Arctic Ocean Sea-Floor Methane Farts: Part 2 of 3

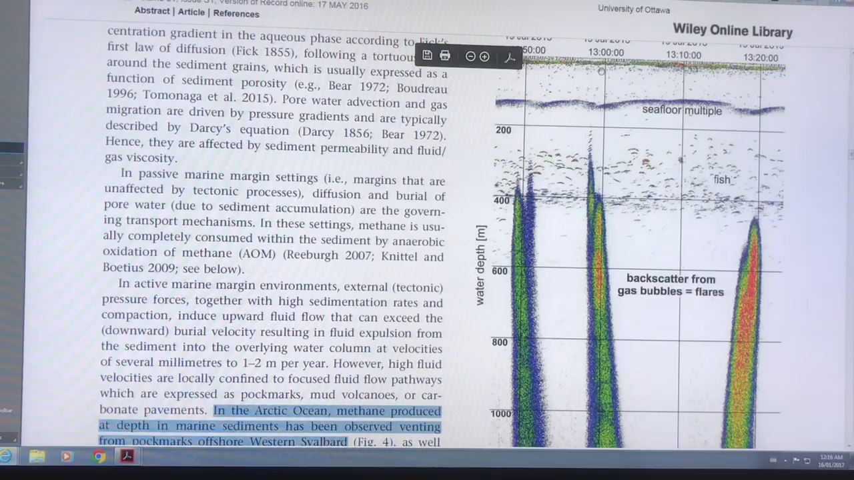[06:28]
saw it also uh 10 minutes later they stopped the ship and they this is a continuous scan